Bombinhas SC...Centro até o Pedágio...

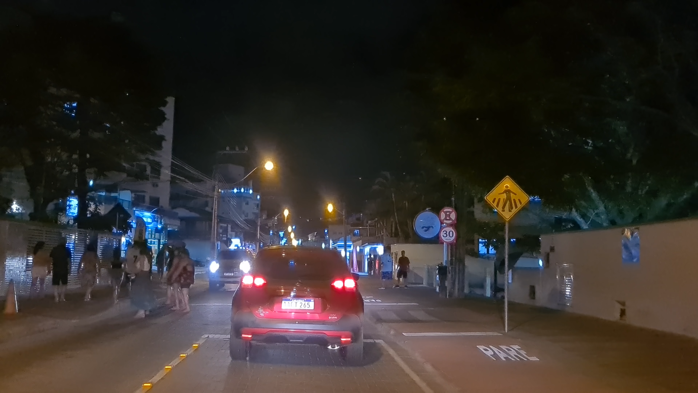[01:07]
tudo do lado direito, tem umas entradinhas ali que vai tudo para a praia Tudo que tem para o lado direito aí é para o lado da praia A praia central de Bombinhas, Santa Catarina Litoral bonito
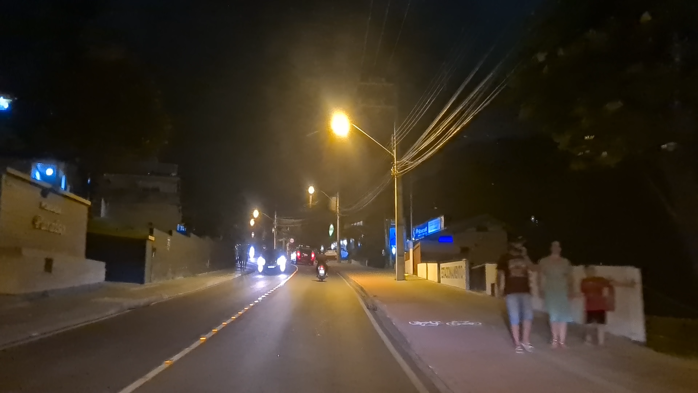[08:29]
Só estou mostrando esse caminho Para vocês aqui, ó Então esse sentido É saída do município Ó como isola tudo Tá vendo?
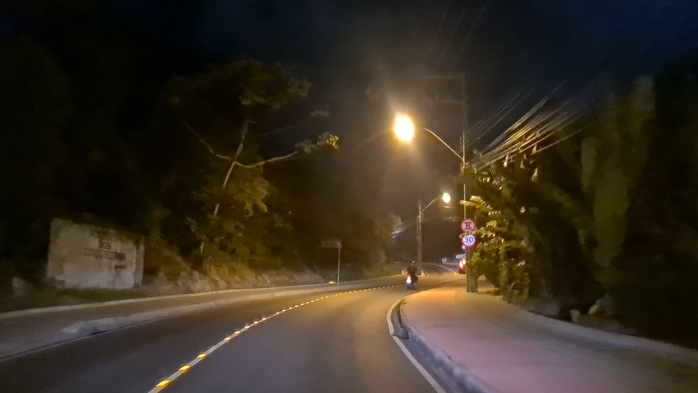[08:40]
Aqui já não tem área comercial Tá vendo? Já fica tudo isolado
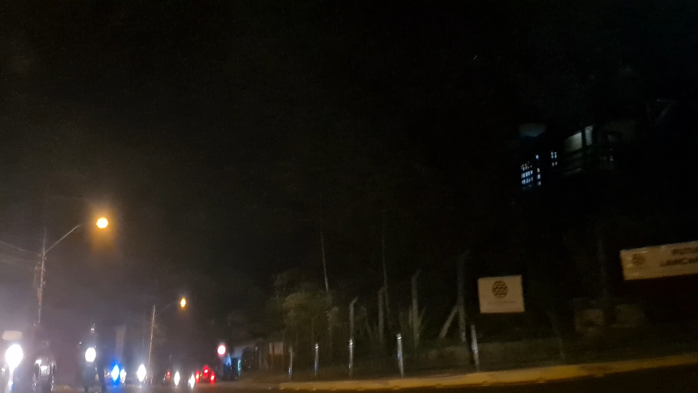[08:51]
Pronto Se nós seguirmos A esquerda aqui Vai lá para a prefeitura Que é o vereador, né? O lado esquerdo, né?
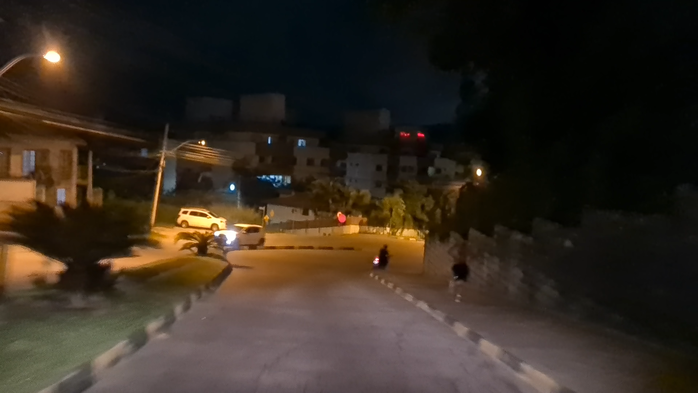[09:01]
Mas nós vamos continuar Aqui pela direita, ó
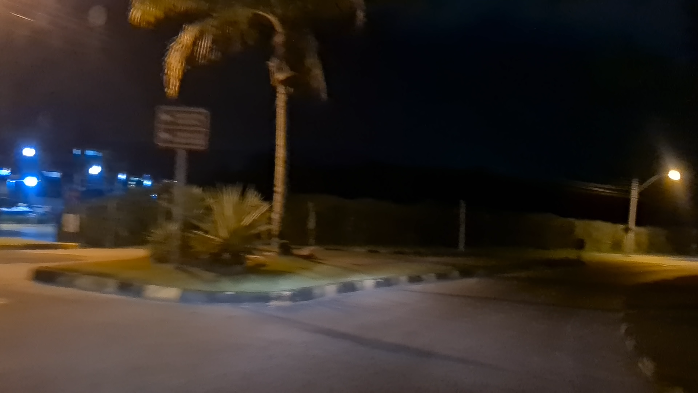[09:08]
Beleza? Vamos seguir, ó
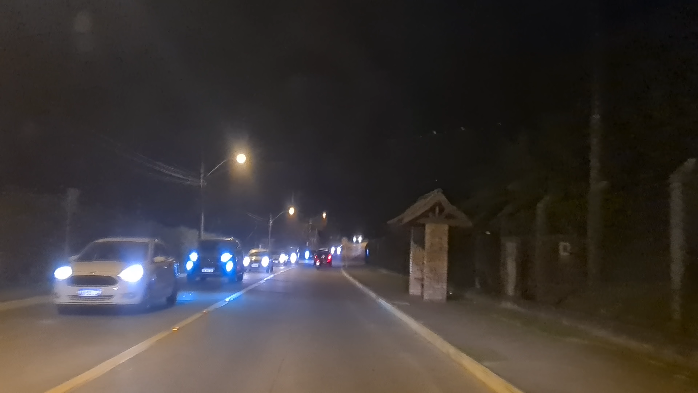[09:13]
Vê como uma área isolada Não tem nada Não tem área comercial É só passagem de carro mesmo
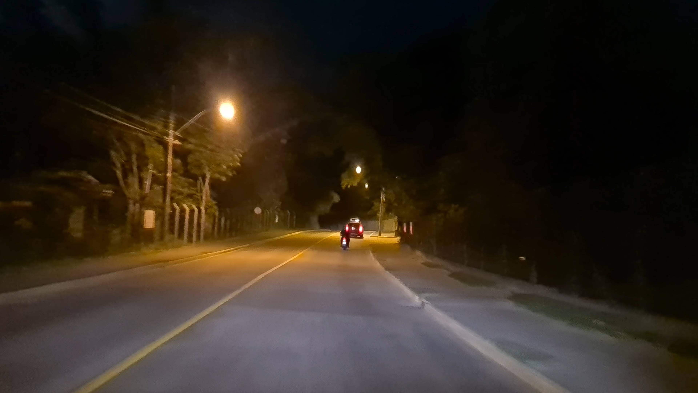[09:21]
Eu podia ter Aqui, quer ver?
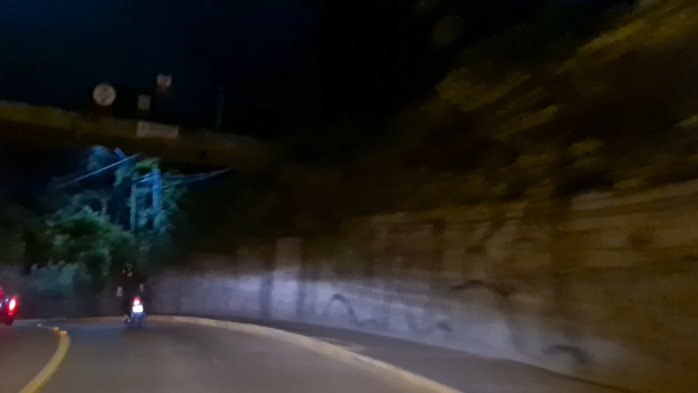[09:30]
Aqui embaixo Aqui embaixo já tem um rio Que desemboca ali no mar Essa ponte aqui Tá vendo? Aqui já estamos no bairro Bombas Lado direito aí, gente Tudo é praia, tá?
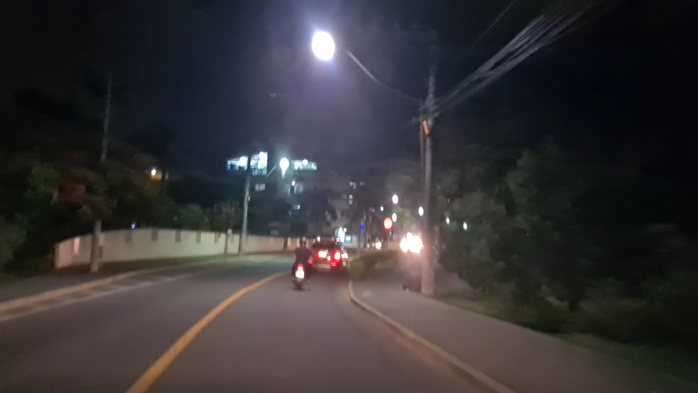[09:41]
Lado direito, ó Saindo dessas casas aí Você vai pra praia,
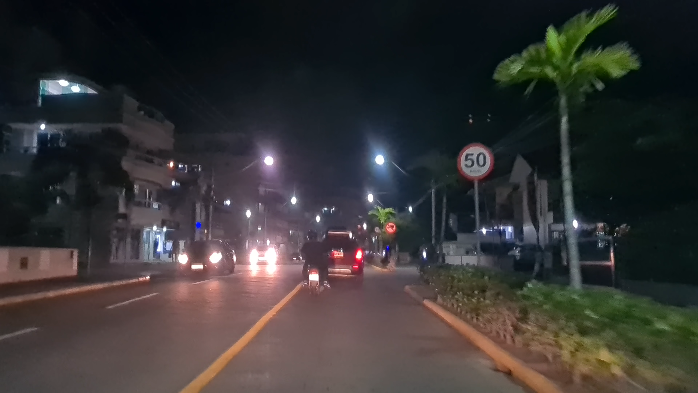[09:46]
ó E aqui Quem entra pra ir pra Pra passarela do Ribeiro Vem aqui onde tem essa pontezinha Agora vamos seguir essa avenida aqui, ó Essa avenida aqui Ela tem Pra nós sair É uma mão só Mas pra quem entra pra bombas Tem duas pistas Tá vendo? Do outro lado, ó Aqui só tem uma Ó, um argentino aí,
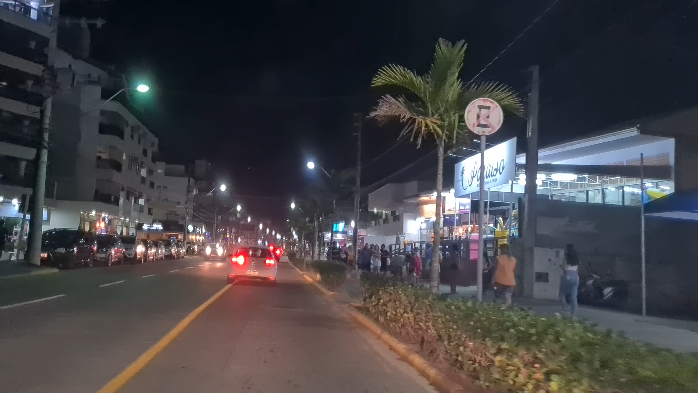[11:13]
Aqui tem um pouco De excepcionamento Mas é aquele detalhe, né? Ele chega primeiro Ali, ó Portal, pizzaria, restaurante Olha o rapaz vestido de pirata
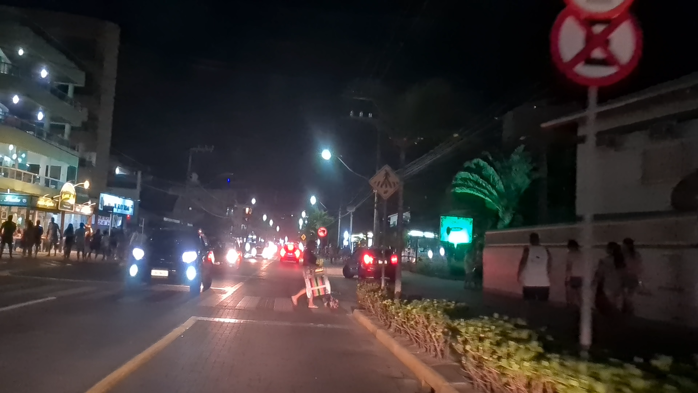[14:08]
Queimou tudo aqui? Tudo sem luz Tudo sem luz Tem luz, ó Tem luz, mas ó É Estranho
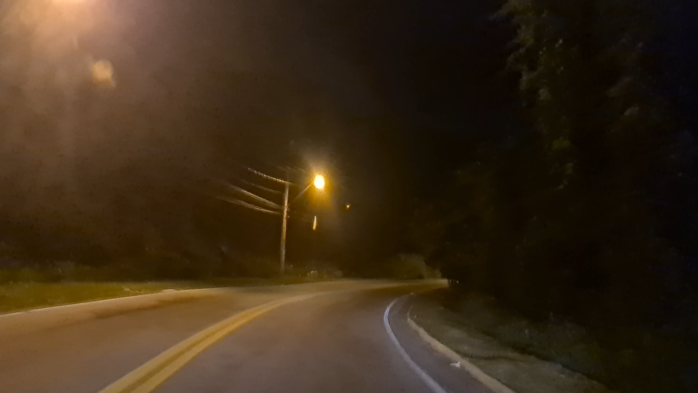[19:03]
Aqui, quer ver? Olha ali, ó Ali que tem um portal Aqui você pode parar um pouquinho Tá vendo? Parar um pouquinho E bater uma foto aí, ó Ó É bem legal isso aí, ó E vê toda a praia lá embaixo Lá de bombas Aqui, ó Aqui eles mandam mandar Trinta por hora, né? Porque tem um posto policial E tem radar, tá? Todo carro que entra no município O radar pega direitinho, tá, né? Beleza?
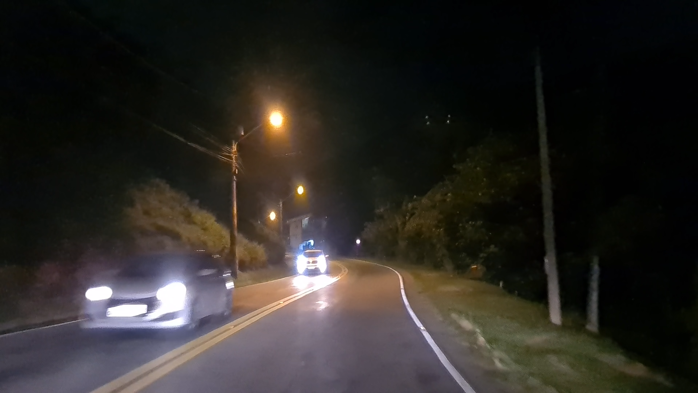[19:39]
O posto policial fica ali em cima, né? Já, já Vamos ali, ó Olha onde tá aquele pisca-pisca lá, ó O cara da polícia ali, ó Ali é um posto policial, tá, gente? As câmaras estão tudo ali nos postos, né?
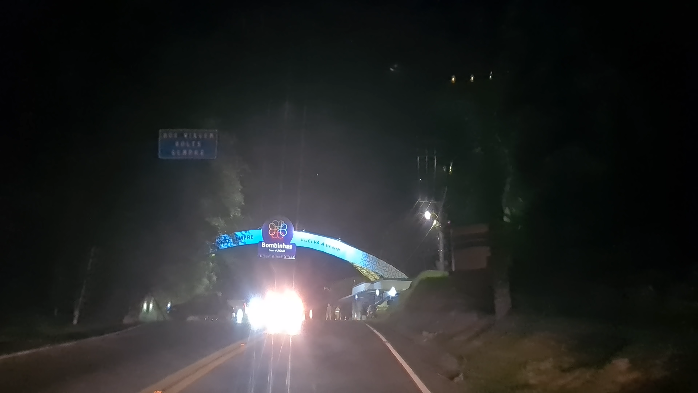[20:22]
É aqui que é cobrado o pedágio